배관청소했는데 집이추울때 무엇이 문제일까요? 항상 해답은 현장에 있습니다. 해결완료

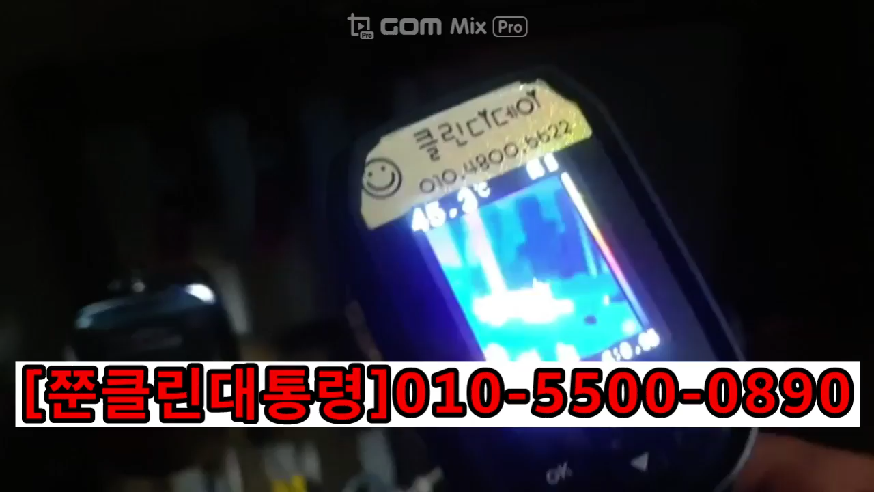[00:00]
배관 청소해도 집이 추운지에 편난방을 해결하러 왔습니다. 보시다시피 배관 3개인데 한쪽만 뜨겁고 남의 두개는 냉골입니다. 이것을 해결해 보도록 하겠습니다.
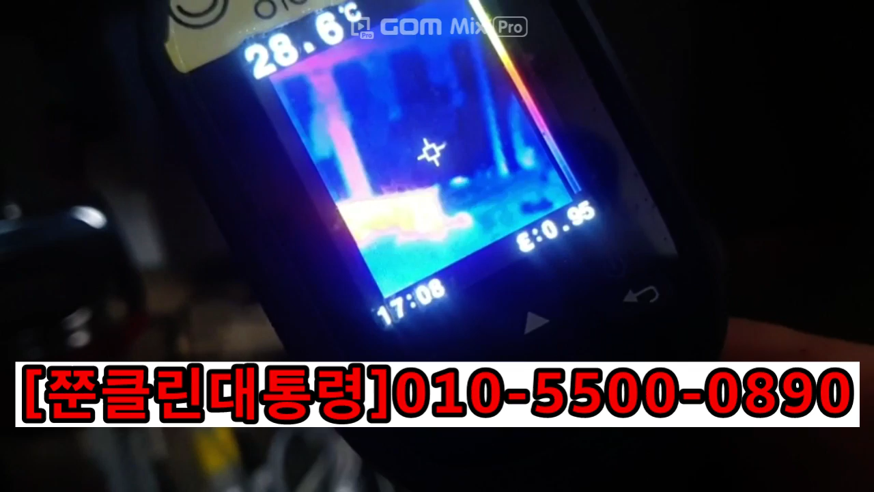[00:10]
On screen: spot 28.6°C
편난방이 조금씩 사라지고 있습니다. 검정색이 된게 이제 핑크픽이 돌고 있어요.
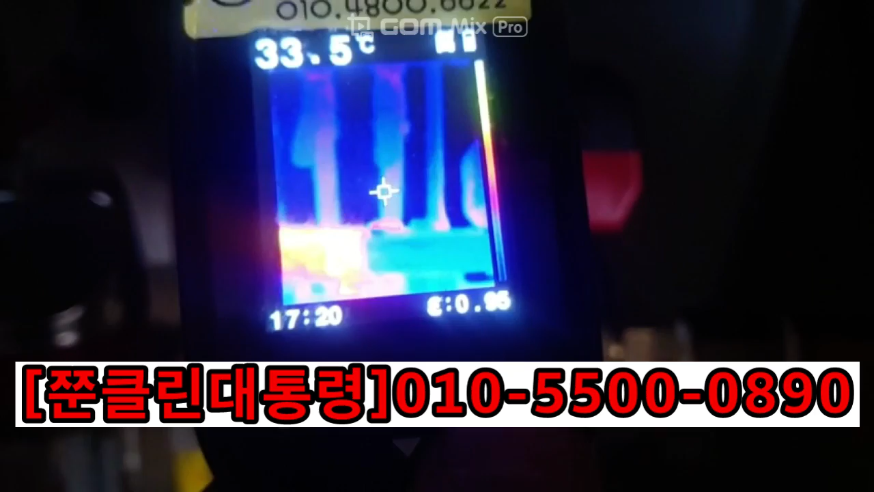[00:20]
On screen: spot 33.5°C
이 방법은 노하우라서 공개하지 못하는 점 죄송합니다.